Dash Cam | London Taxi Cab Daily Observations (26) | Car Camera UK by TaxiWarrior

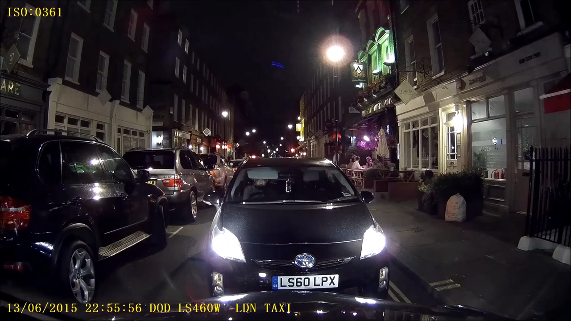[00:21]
one way. Hold on, let's see some. Idiots. Yes, it was driving the wrong way.